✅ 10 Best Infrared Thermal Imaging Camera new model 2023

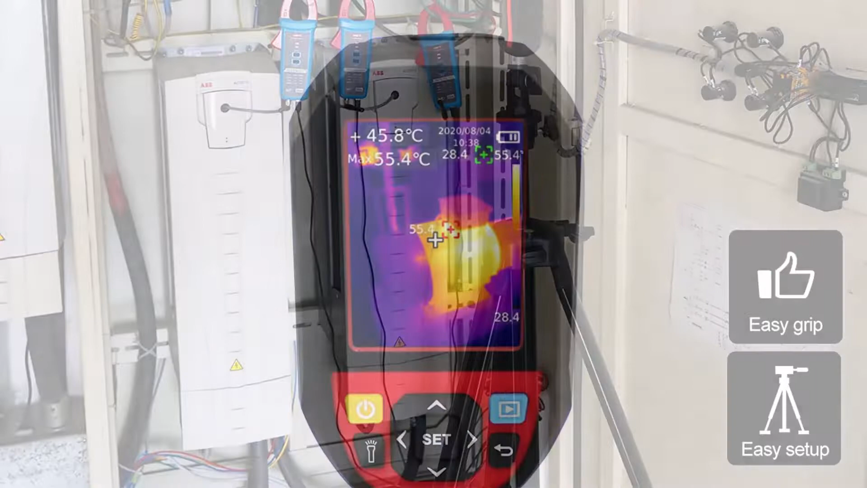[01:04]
On screen: spot 45.8°C, max 55.4°C
220a pro infrared resolution 49152 256x192 pixels
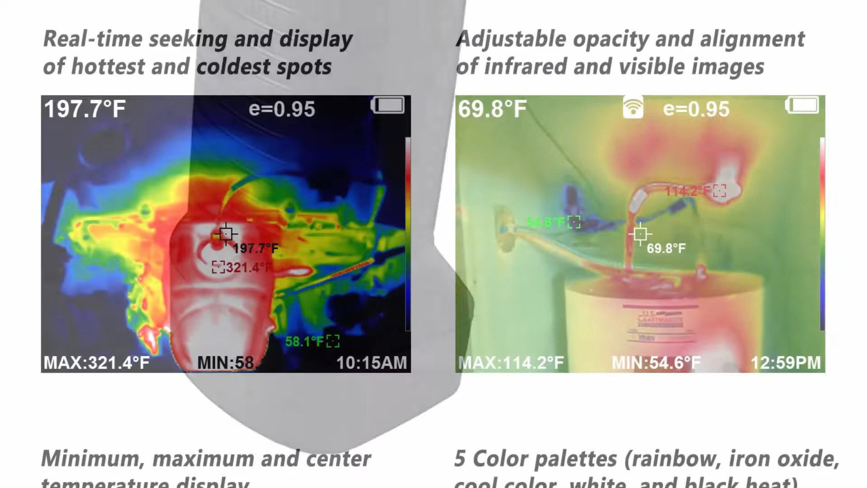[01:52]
non-contact thermal infrared imager with automatic temperature measurement gorgeous
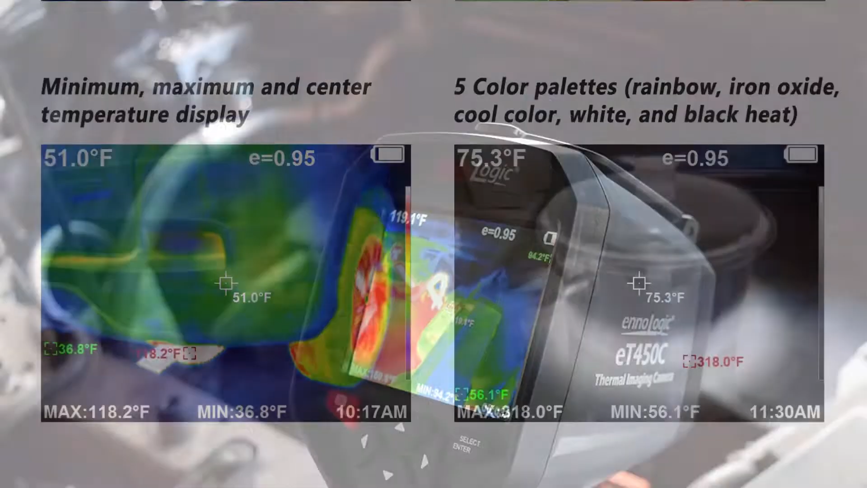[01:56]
large
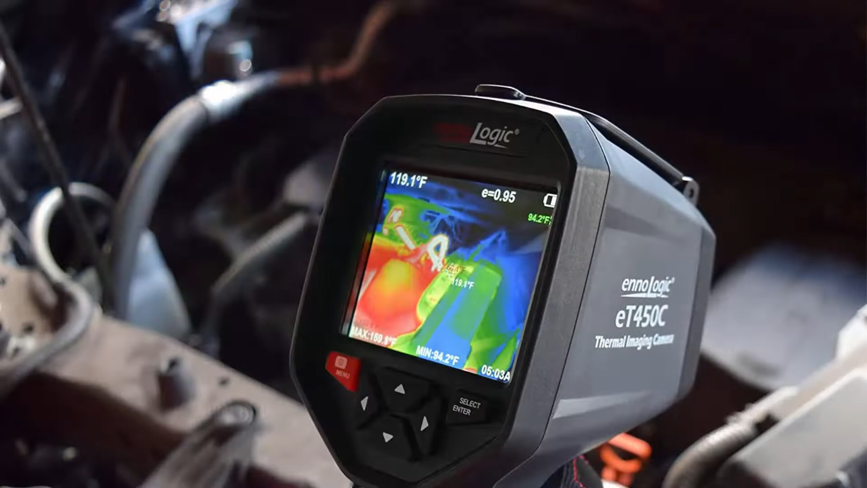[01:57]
On screen: spot 119.1°F, min 94.2°F
tft display and built-in wifi real-time thermal and visible image overlay with adjustable opacity and alignment
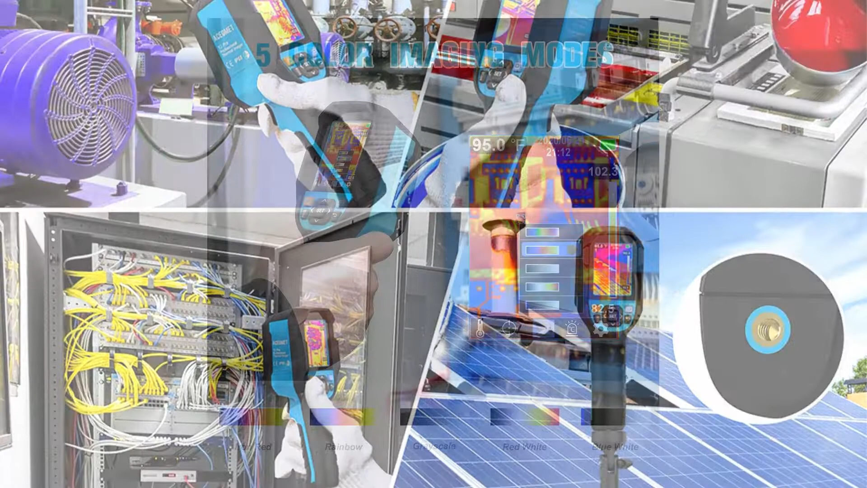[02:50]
track the highest and lowest temperature within the current measurement range the right side of the screen
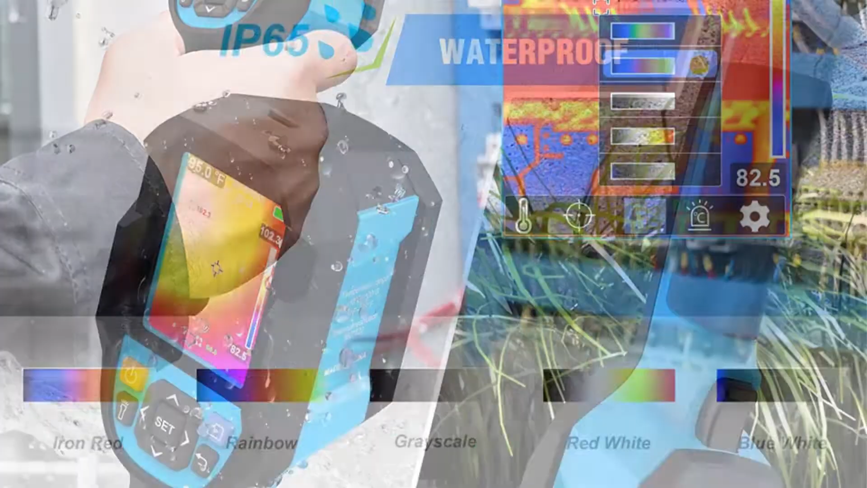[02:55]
will show a color bar with different color values for different colors by comparing the color
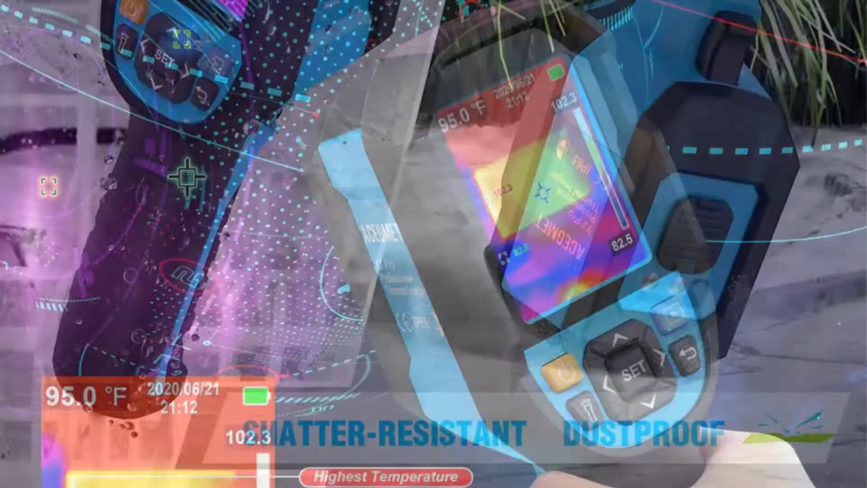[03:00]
On screen: spot 95.0°F
bar you can
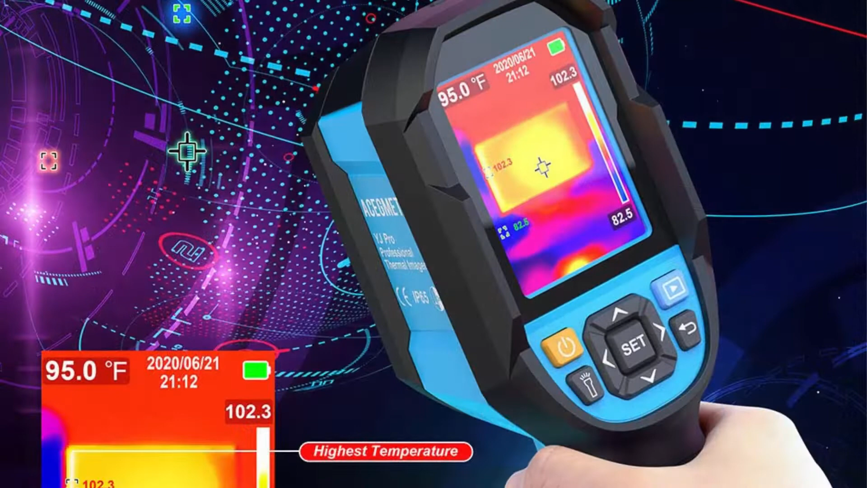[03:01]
On screen: spot 95.0°F
determine the measurement results more accurately quickly locate defects are 2.8 inch full
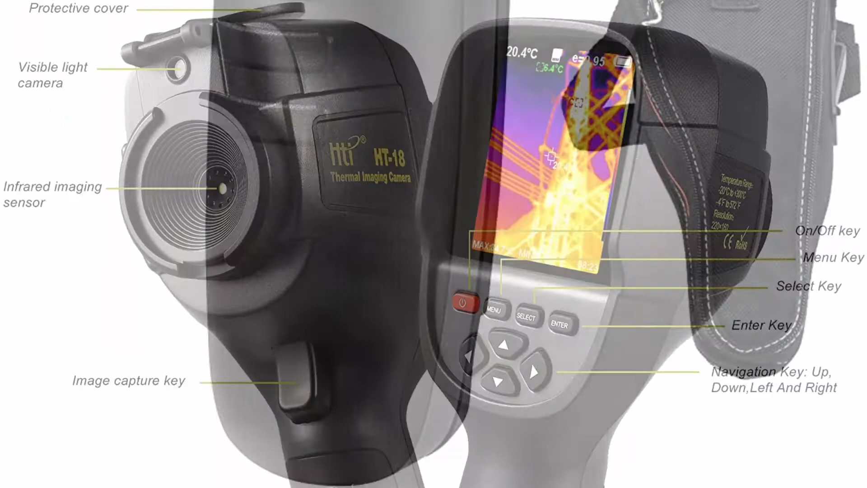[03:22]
battery included high resolution imagery our 3.2 full color display screen shows
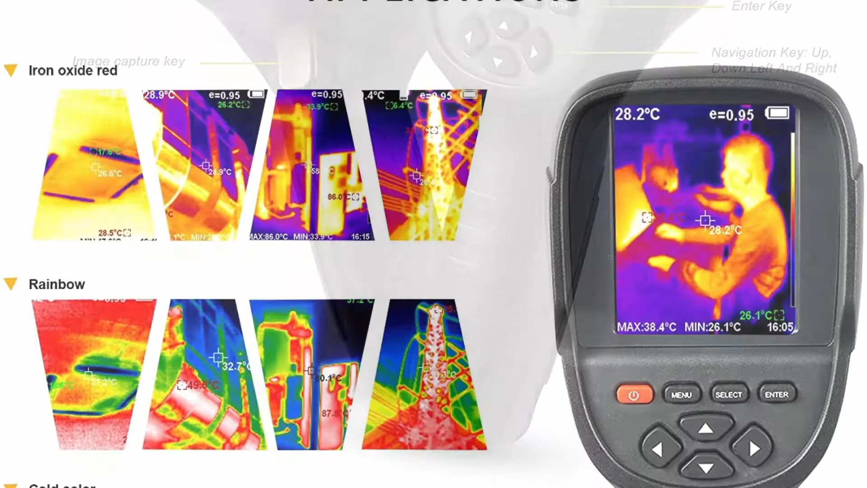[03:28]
thermal detection and visible light imagery in 220x160 resolution
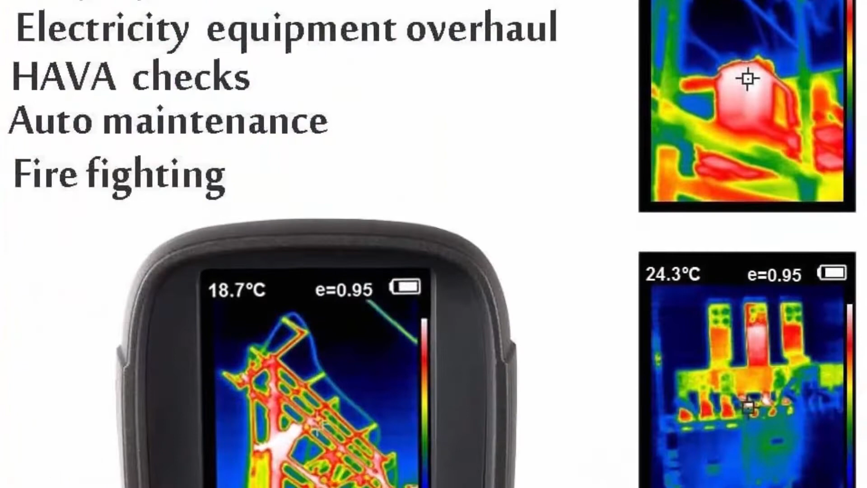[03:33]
allowing the user to see the full range of imagery choose from five pallets choose the ideal
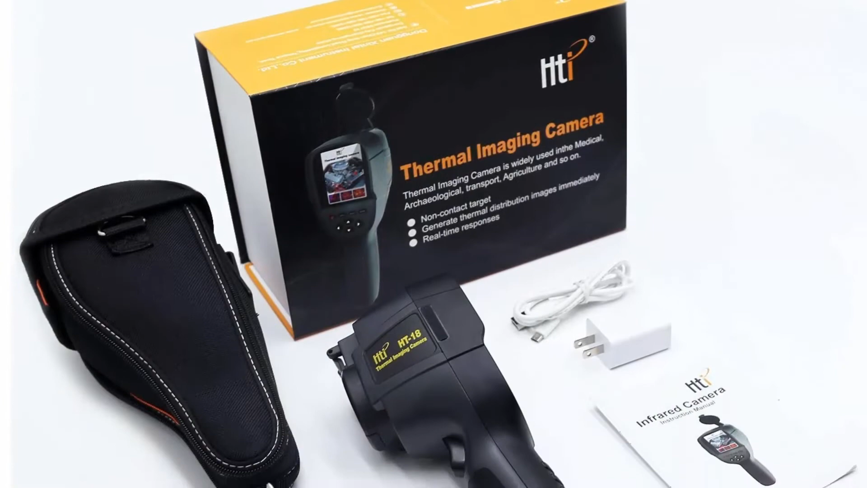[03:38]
color scale for your job rainbow iron red cold color black and white or
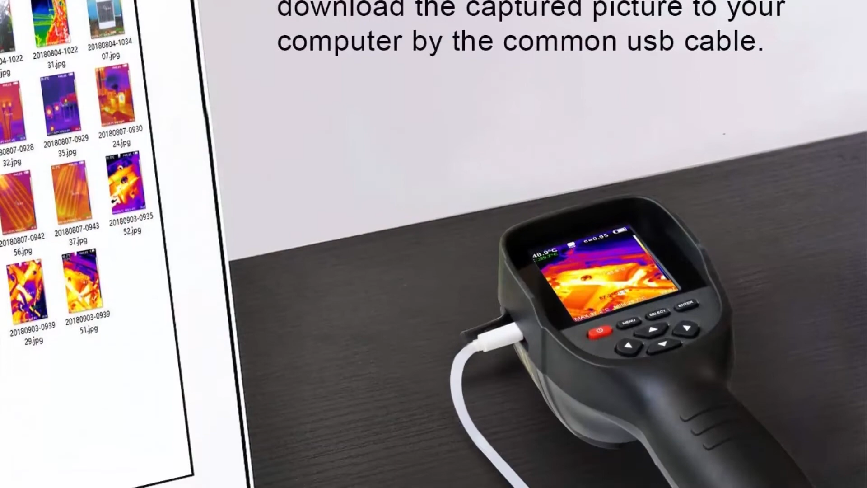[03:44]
white and black 3gb built-in memory card included no need to worry about buying
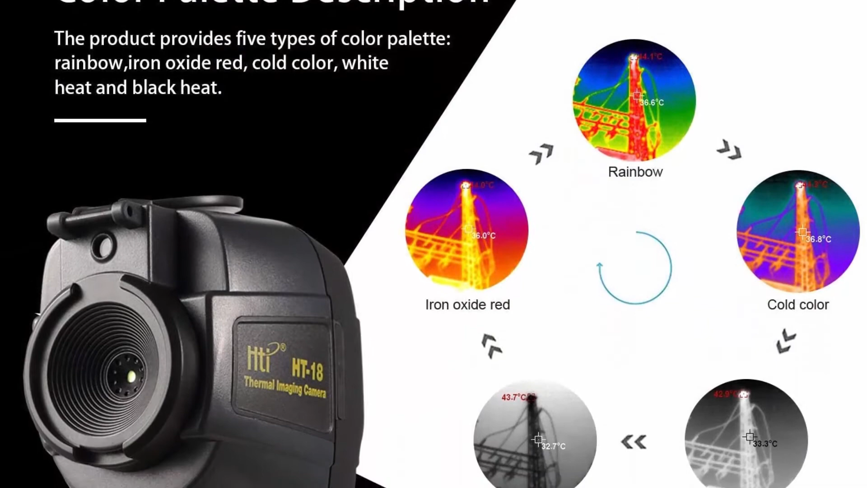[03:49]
an extra south dakota card or losing your recordings we include top five
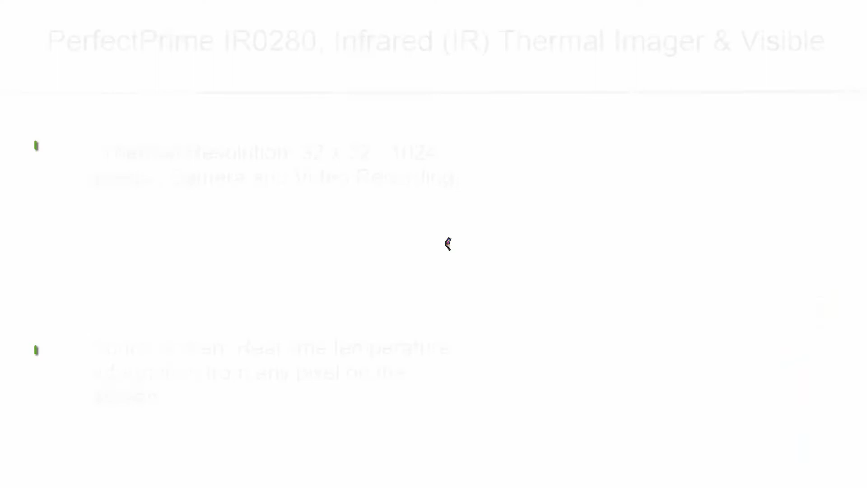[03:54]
perfect prime ir0280 infrared ir thermal
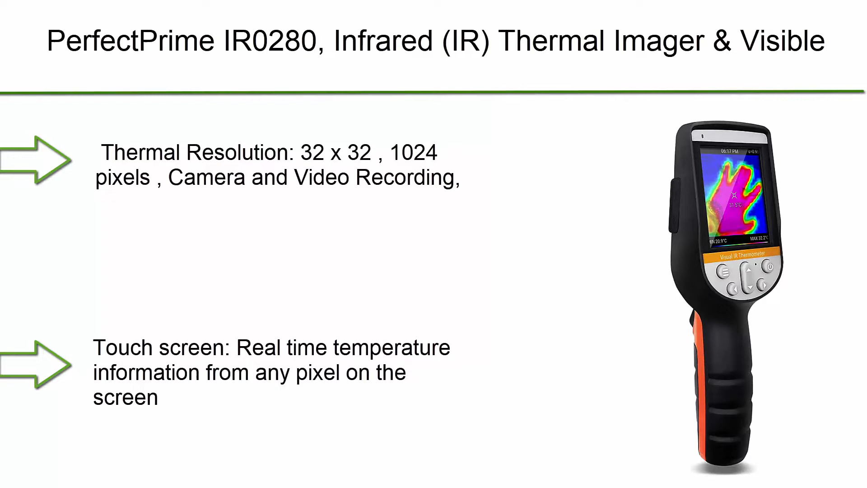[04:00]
imager and visible light camera video record 1024 pixels and temperature range from minus 20 to one thousand eight hundred thirty
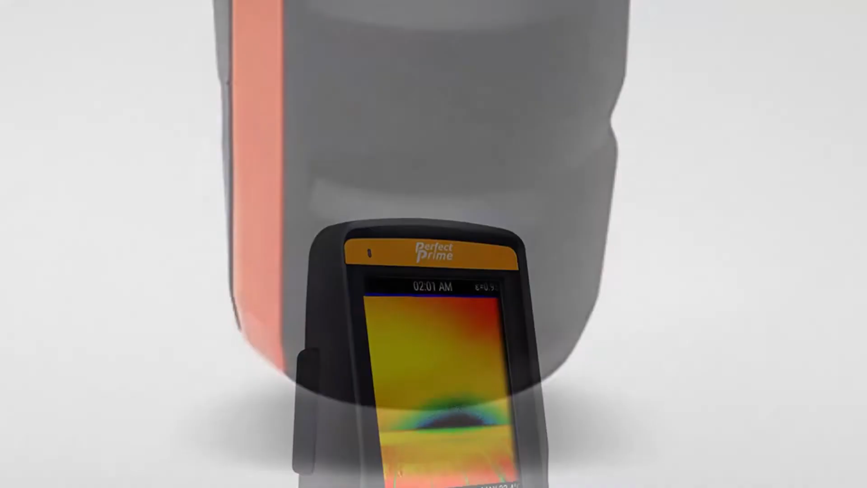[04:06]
two degrees fahrenheit thermal resolution 32 x
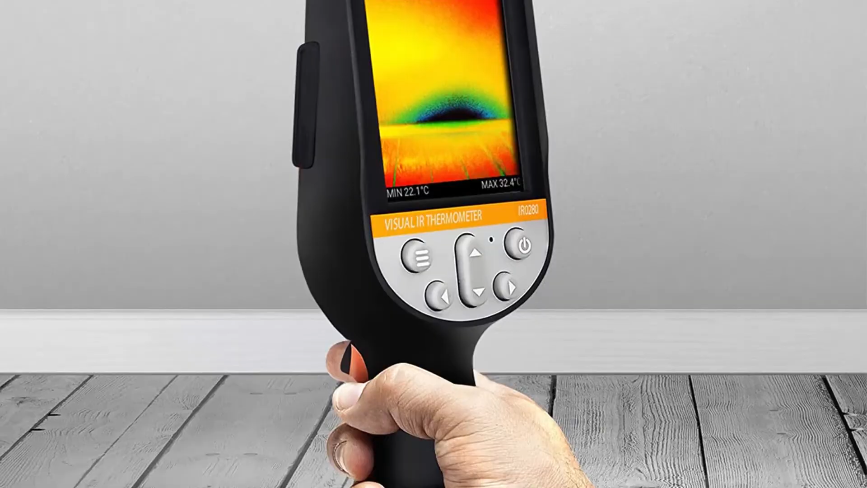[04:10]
On screen: max 32.4°C, min 22.1°C
32 10 24
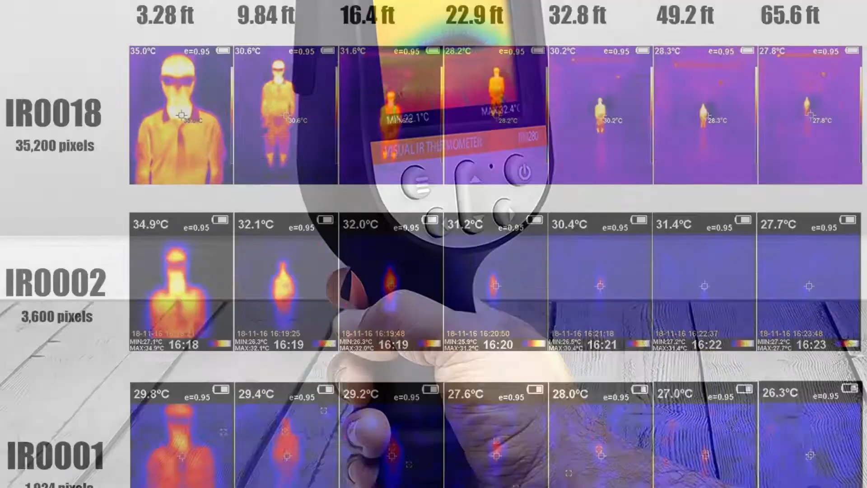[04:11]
pixels camera and video recording 9 hertz refresh rate touchscreen
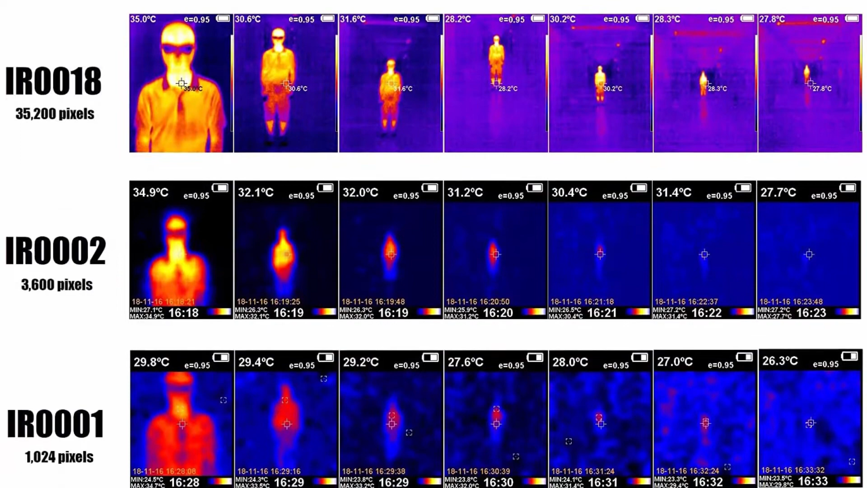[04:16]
real-time temperature information from any pixel on the screen thermal sensitivity